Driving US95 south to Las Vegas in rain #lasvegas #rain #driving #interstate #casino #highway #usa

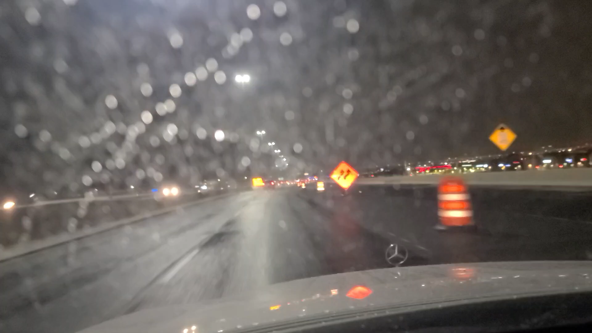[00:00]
Hi folks, welcome back. We are here on the extreme northwest part of Las Vegas on the 215 expressway heading east on the 215 towards the US-95 where we will take this exit and go south. This whole interchange is still under construction. It's been under construction for a while.
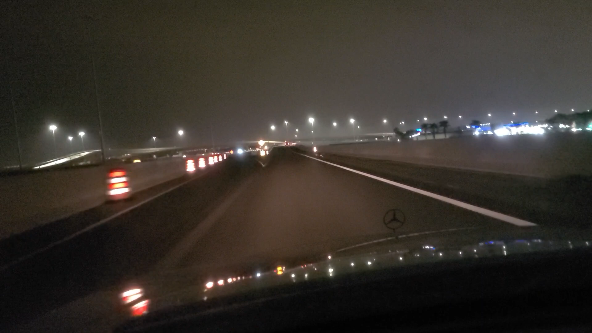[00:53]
They are not very friendly. Have these rains in town right now. Uh, it's been raining. It's a Saturday night in Sin City. It's been raining since about 6 p.m. and it's about 10 p.m. now. It's about four hours worth of rain we had. We're actually under a flood watch until Monday at 5 p.m. from the rains ahead of Hurricane Hillary.
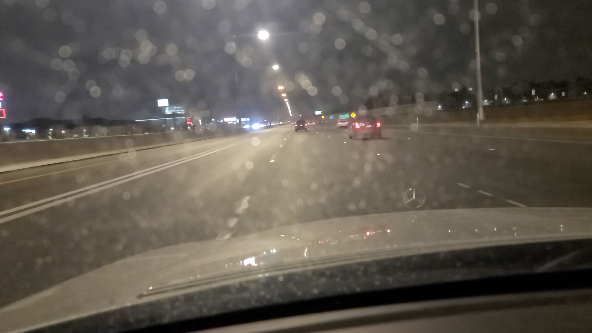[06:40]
Totally free to you, no cost whatsoever. And also on TikTok, please like and follow us on TikTok as well. We really, really enjoyed having you here. There is no us without you as we pass a Las Vegas Athletic Club, one of many around town. The gym. And we are about to merge here with, well, we're going to turn east here to the left.
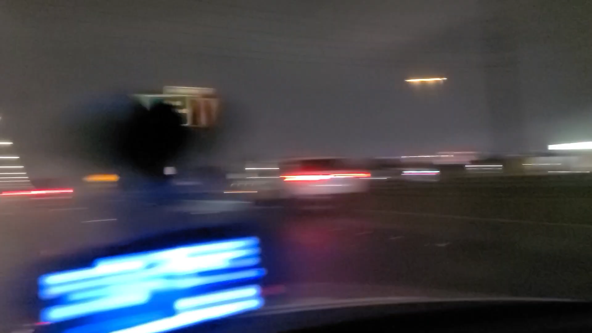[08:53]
Not sure if that's going to come out, but there you can kind of see some clouds that are low-hanging over the strip down there. Which is interesting. If we get fog here, then that means the dew points will be the same temperature as the air temperature. A very rare event here in the desert. As we come up to the light here, or light, the interchange here with Decatur Boulevard and Valley View Boulevard.
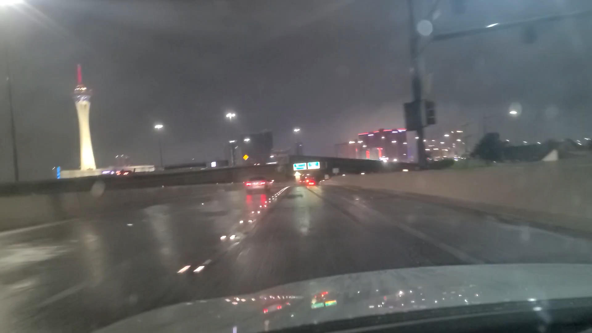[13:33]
As we approach Sahara Avenue. See the rest of the Strip town there. And just a quick reminder, if you'd like to see, please like and subscribe to our channel, so we can continue making more of these videos. If we get up to 1,000 subscribers, YouTube, a lot of size of the channel, we can use that to sign us from the college. Totally free to give, no cost whatsoever, and also on TikTok. Please like and follow us on TikTok as well. We really appreciate it. And thanks to all of you who have joined and already subscribed, followed, and liked, and commented. And please do drop a comment.
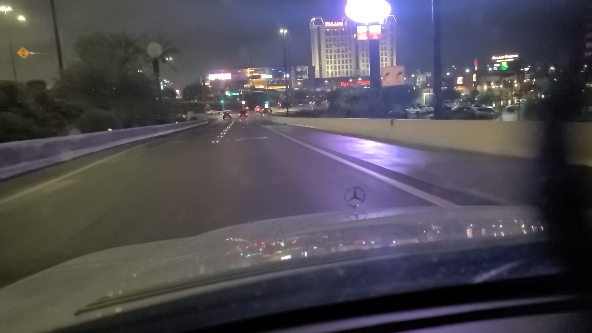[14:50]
And we're going to make a right here on the Sahara. And we're going to then make a right here on the Rancho. It doesn't appear that there's much rain here. Palace Station Casino over here, one of the many station casinos here in town.
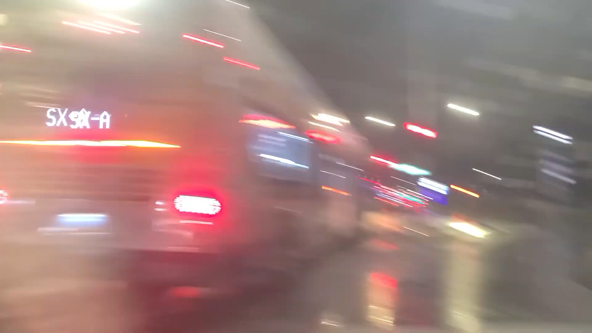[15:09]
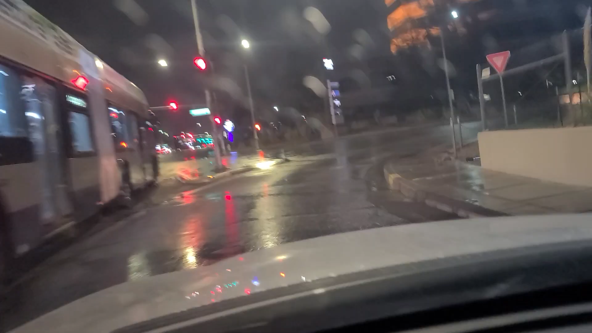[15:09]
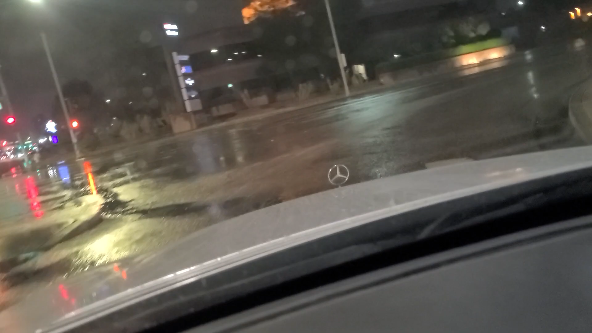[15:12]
You can see it right there. Move the rain drops on the windows.
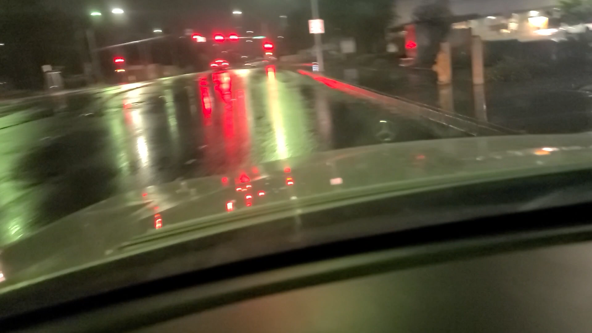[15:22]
And I'm going to go up here to Corporate Drive. Correction, Corporate Center, CTR. And DeVita, located in here. And there's a nice shot of the Strat right in front of us. You can get the rain drops out of the way there.